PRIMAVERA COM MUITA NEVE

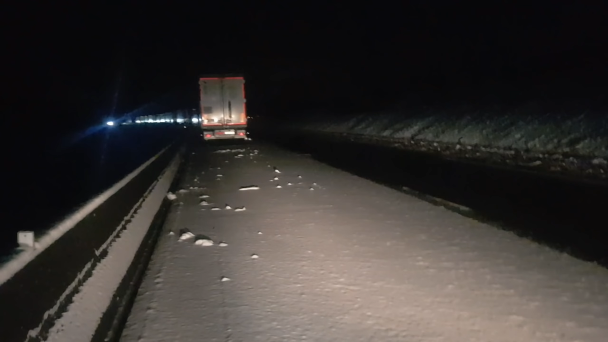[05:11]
Agora dá pra vocês verem. E aí só deixa os carros andar, tá vendo? Diz que lá na frente tá caindo uma nevada boa. Aqui até já até parou de nevar, cara. Que é o que eu tinha comentado com eles.
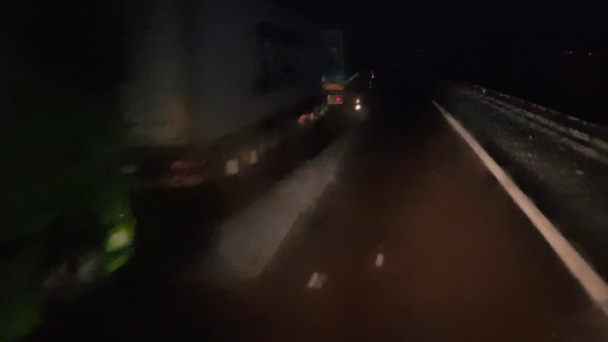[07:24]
A pista tá limpa, parou de nevar. É hora da gente ir embora, né? Tá vendo, ó? Parou todos os caminhões aí enfiladinhos. Eu tenho medo de parar nesse lugar, sinceramente, por causa dos imigrantes. Aqui dá muito dos imigrantes que querem ir para a Inglaterra, porque aqui está perto da Inglaterra. Então, claro, eu acho que pela neve que caiu, eles não iam ter coragem de vir aqui no meio da pista, né?